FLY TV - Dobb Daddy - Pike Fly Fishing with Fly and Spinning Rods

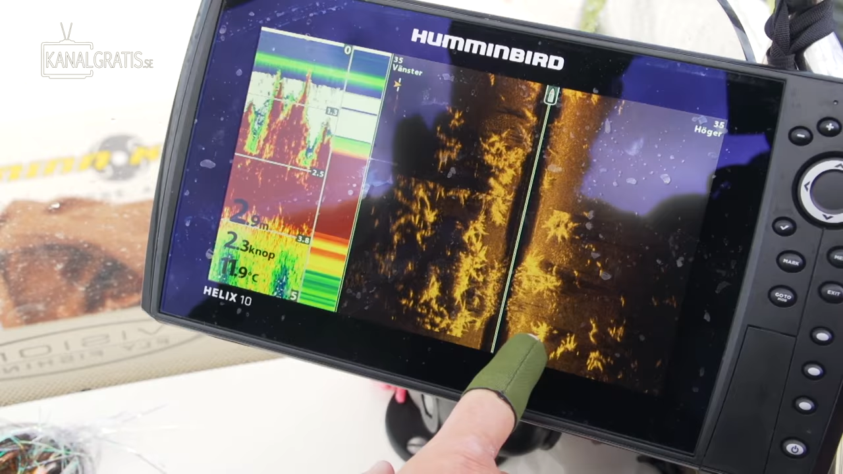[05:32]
On screen: water 11.9°C, speed 2.3 kn
As you can see now, we have a lot of weeds here. This is a big concentration of weed here.
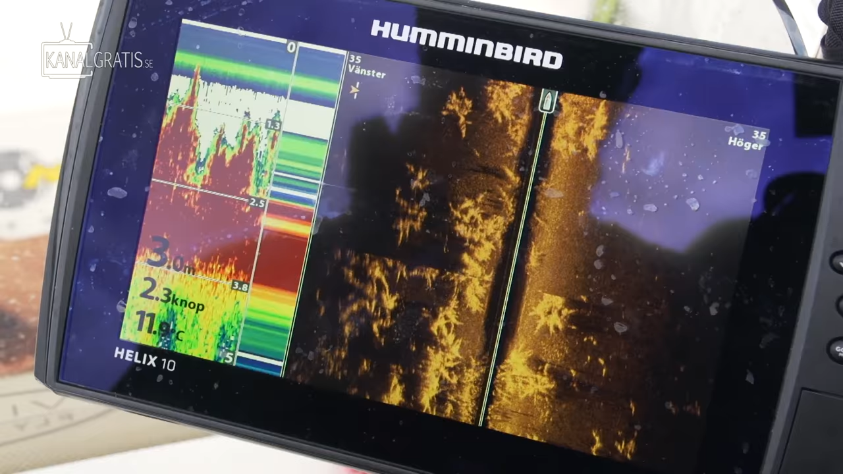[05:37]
On screen: depth 3.0 m, speed 2.3 kn
You can actually see almost the branches.
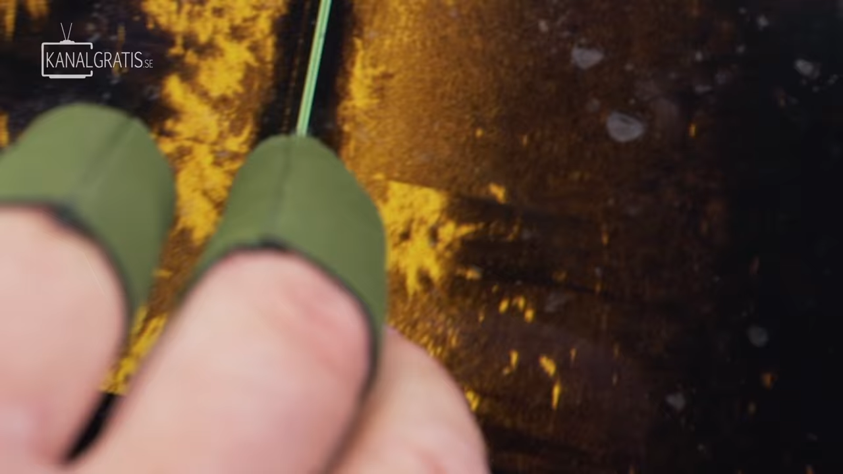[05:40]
What we're looking for now is schools of bream and also perch.